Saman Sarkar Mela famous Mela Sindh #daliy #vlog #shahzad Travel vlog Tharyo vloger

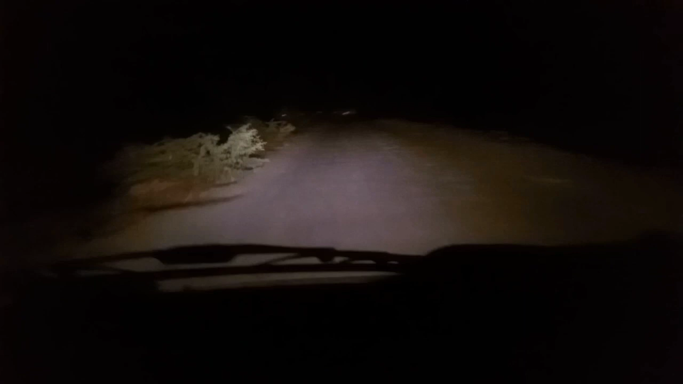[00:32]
یہ روڈ جو ہے بالکل سنگل ہے اور ٹوٹا بھی بہت زیادہ ہوا ہے، جگہ جگہ سے جو ہے ٹوٹا ہوا ہے۔ یہاں پہ ڈرائیونگ کرنا رات کے ٹائم بہت ہی مشکل ہو جاتا ہے۔ تو دوستو ہارڈ